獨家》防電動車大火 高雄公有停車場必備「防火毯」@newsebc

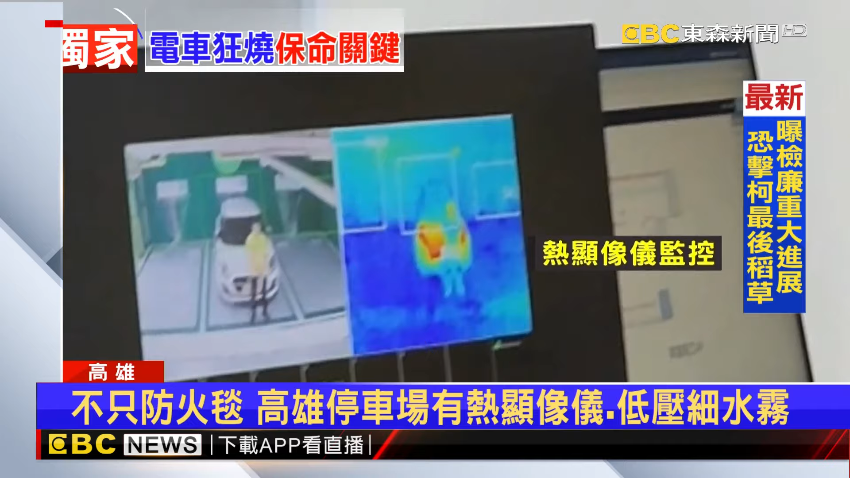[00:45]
情报声响起热险向移监控感应到温度不断上升意外发生的第一时间低压汽水物系统立刻启动洒水降温 降低延烧风险